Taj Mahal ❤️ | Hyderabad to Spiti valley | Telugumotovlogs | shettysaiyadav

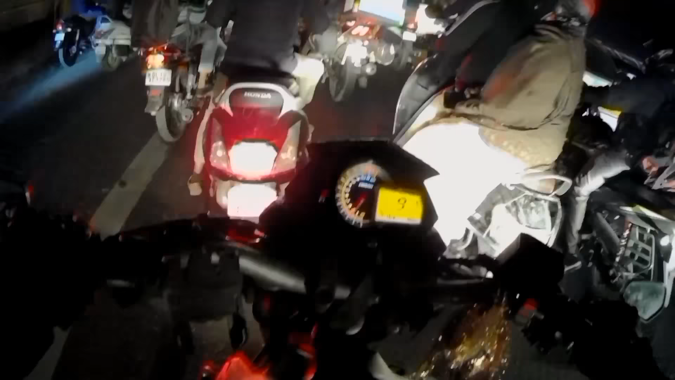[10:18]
అయితే ఫ్రెండ్స్ మడగూడ కాబట్టి పైకి చూపిస్తూ ఫ్రెండ్స్ కాలనీ కనిపిస్తుంది వచ్చి మేబీ. ఇంకా దానికన్నా బైక్ అంటే కష్టం.
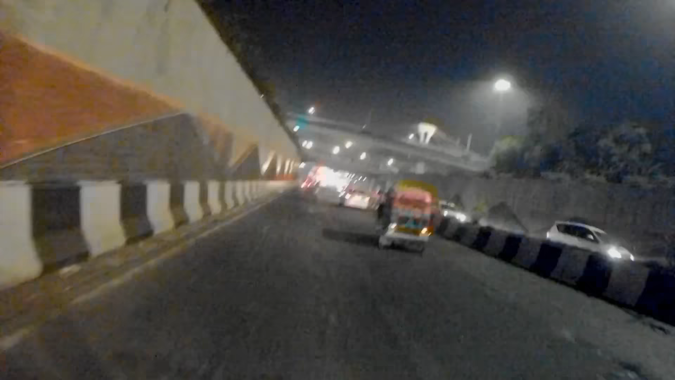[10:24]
కేబుల్ బ్రిడ్జ్ అని కూడా చిన్నది, దాంతోపాటు కింద ఫ్లైఓవర్, దాని కింద ఇంకో ఫ్లైఓవర్, దాని కింద అండర్ గ్రౌండ్ ఫ్లైఓవర్ మొడం.